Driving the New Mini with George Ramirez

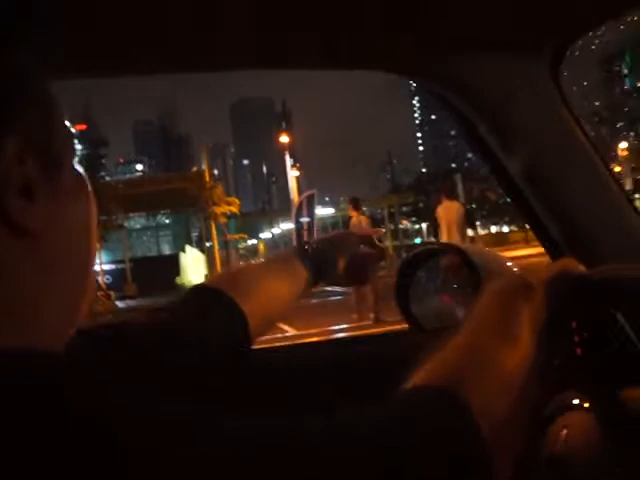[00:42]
ok so now handling woah ok ok now we're going to do the braking but but but what what oh turning oh my god